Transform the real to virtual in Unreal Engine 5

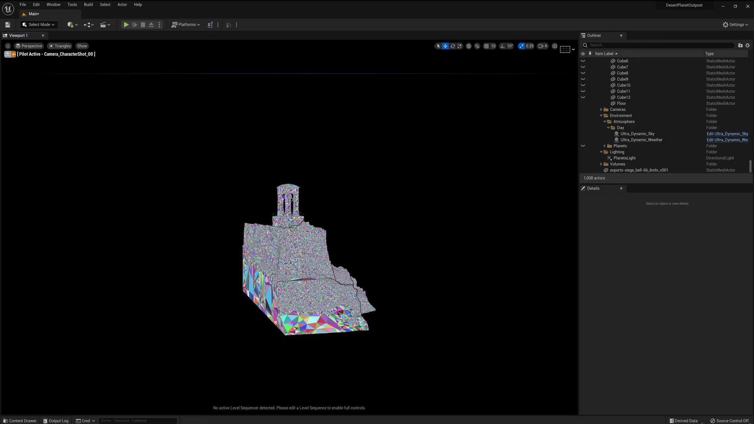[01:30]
distance and the field of view of
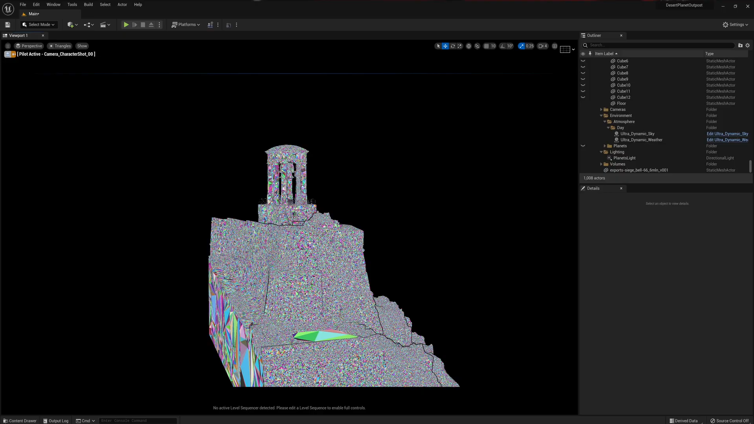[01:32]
your digital camera and that lets you essentially throw in models with very very very high triangle counts without